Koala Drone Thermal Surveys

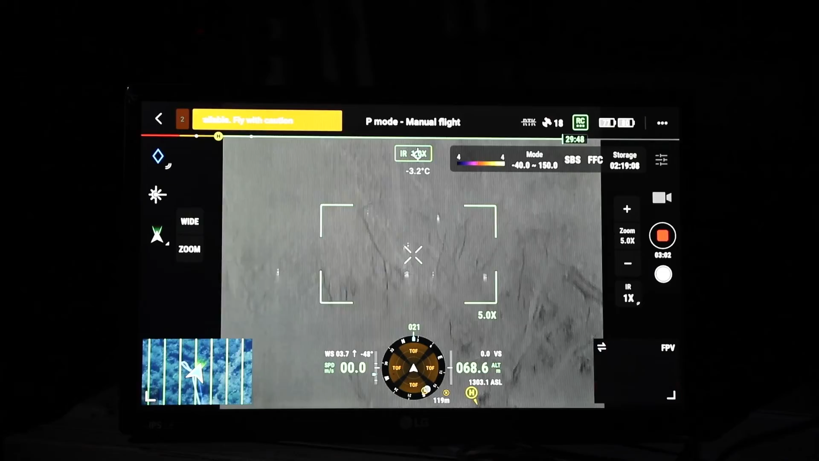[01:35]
On screen: spot -3.2°C
Ha ha ha. See this big trunk to the left.